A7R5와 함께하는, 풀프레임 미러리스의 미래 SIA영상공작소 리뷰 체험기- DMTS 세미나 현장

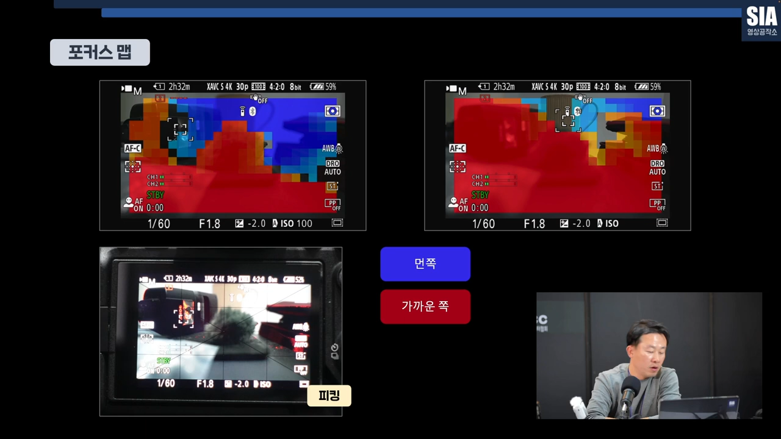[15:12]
원쪽은 파란색으로, 색으로 이렇게 표시가 됐기 때문에 좀 직관적으로 빨리 초점을 제가 원하는 데 맞출 수가 있어요. 그래서 이런 기능들은 굉장히 좀 부러운 부분이고요. 여기 포커스 브리딩 제가 잠깐 넣어놨는데 어떤 건지 또